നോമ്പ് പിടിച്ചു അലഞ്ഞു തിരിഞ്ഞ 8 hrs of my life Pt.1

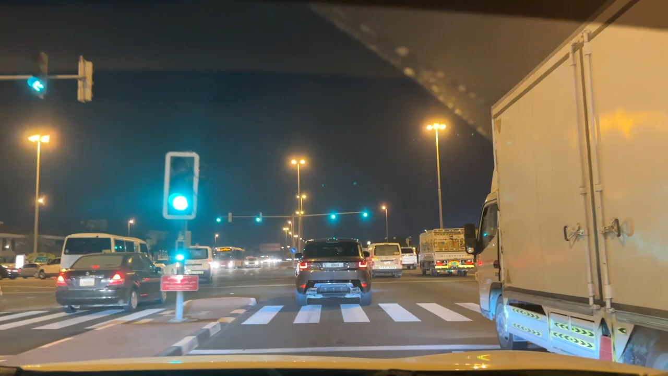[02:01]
പിന്നെ ഈ സമയത്ത് ട്രാഫിക് ഉണ്ടെന്ന് ഇപ്പോഴല്ലേ, ലൈക്ക് ആഫ്റ്റർ 7 o'clock ഇസ് വെൻ പീപ്പിൾ ദർ ഓൺ ദർ വേ.
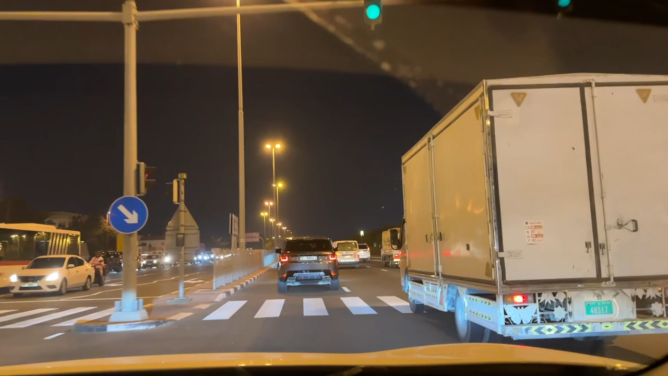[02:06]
6 o'clock ഓഫീസിൽ നിന്ന് ഇറങ്ങിയതോ കിടക്കുന്നുണ്ട് അപ്പുറത്തെ സൈഡ്. അപ്പൊ അറ്റം വരെ
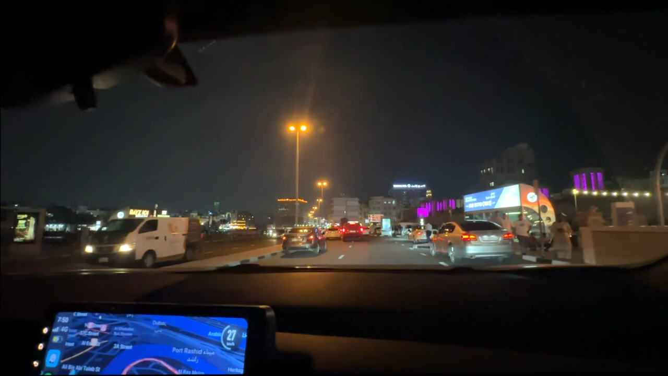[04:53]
അതൊരു പാർക്കിംഗ് ഏരിയ ആണ്, ബട്ട് ഇറ്റ് ഇസ് ഫുൾ ഐ തിങ്ക് സോ.
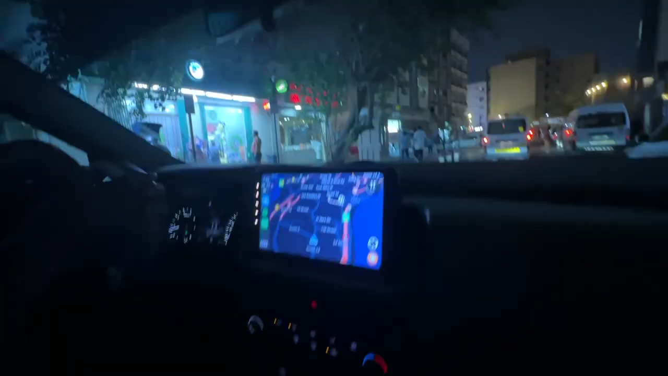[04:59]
കിട്ടി ഗൈസ്, കിട്ടി കിട്ടി. അയ്യോ ഇത് വേറെ എന്തോ, ടാക്സി ഓൺലി കണ്ടോ, ടാക്സി ഓൺലി കിട്ടിയില്ല ഗൈസ്.
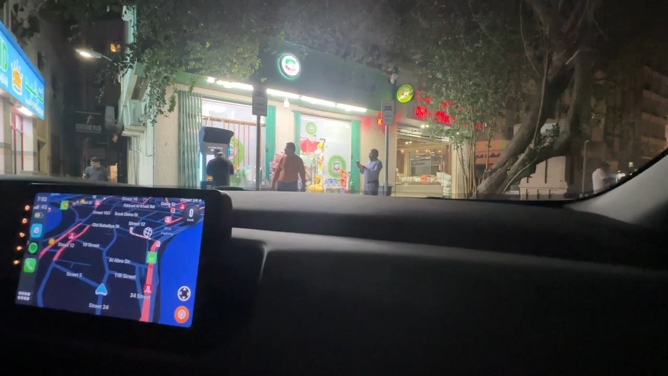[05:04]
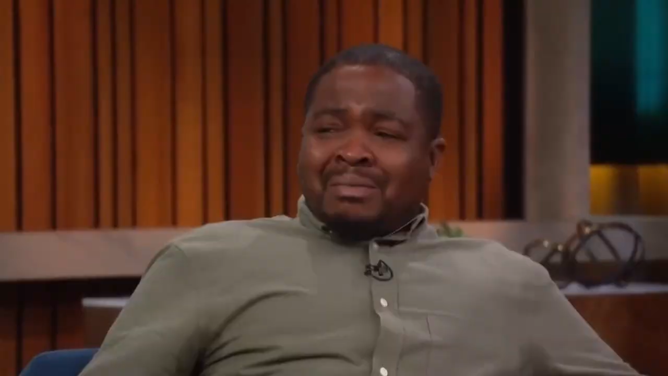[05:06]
അടുത്ത ട്രാഫിക്കിലേക്ക് കിടന്നു.
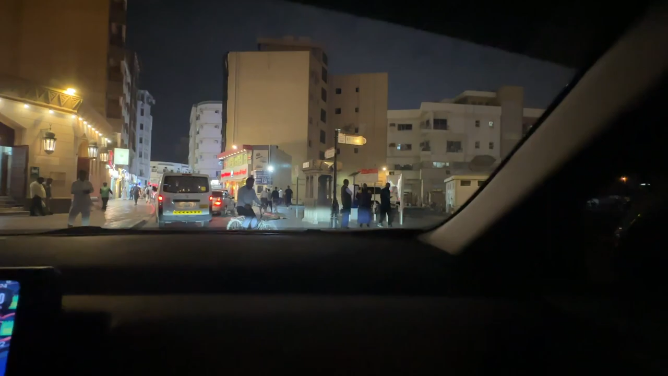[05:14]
ഇങ്ങോട്ടേക്ക് വല്ലതും പോയി നോക്കുന്ന, ഈ റൈറ്റ് എടുക്കാൻ പറ്റില്ലേ? ആ പിക്കോ മടുത്ത്.